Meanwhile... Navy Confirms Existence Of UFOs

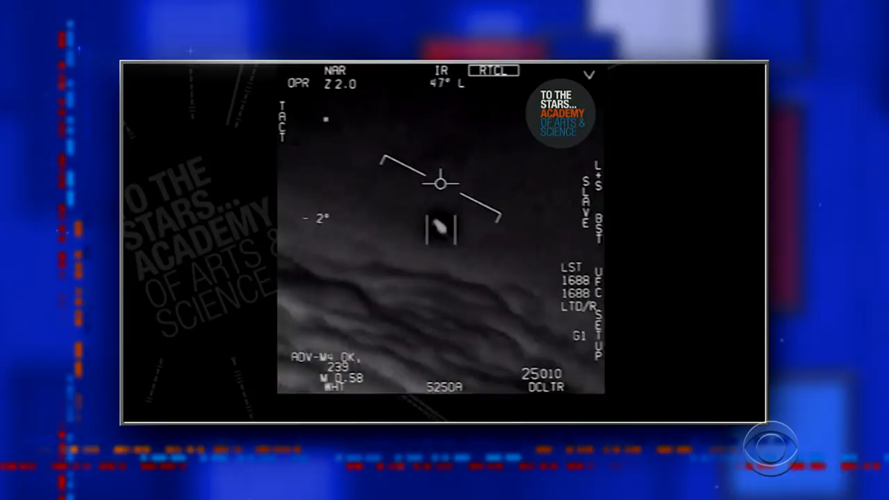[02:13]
HERE'S ONE OF THEM. THERE'S A WHOLE FLEET OF THEM LOOK ON THE ASA. MY GOSH.